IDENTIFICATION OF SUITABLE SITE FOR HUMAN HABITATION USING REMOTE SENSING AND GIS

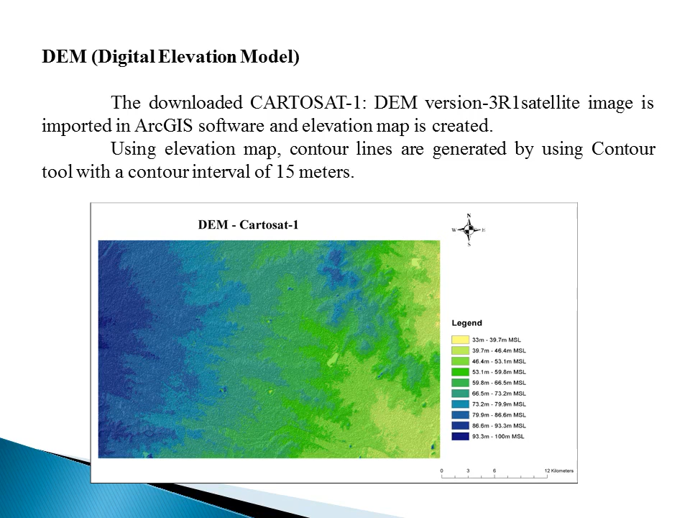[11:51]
slope is from left to right side download the slide shows the contour map of the study area the first is 90 75 60 45 and further